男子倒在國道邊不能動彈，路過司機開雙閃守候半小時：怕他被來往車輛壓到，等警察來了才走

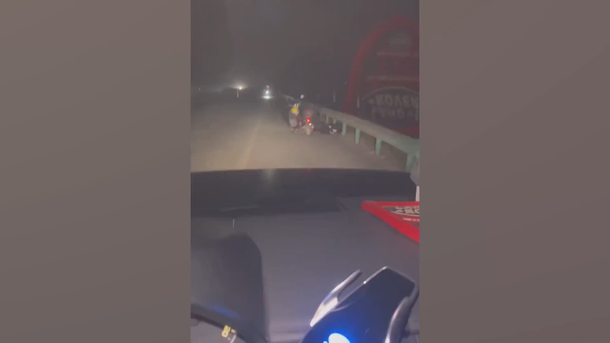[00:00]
在路上突然发现有一个电动车，有个人倒在地上，我把车停在这里，打在双闪，怕大车把他碾压了。